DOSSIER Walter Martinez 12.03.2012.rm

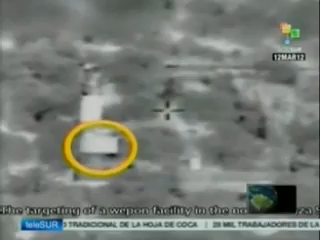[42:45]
esta es una toma nocturna y aérea de disparos de precisión desde helicópteros o aviones de caza,
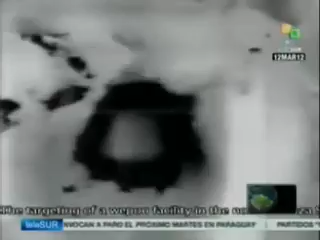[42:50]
esto no ha sido especificado.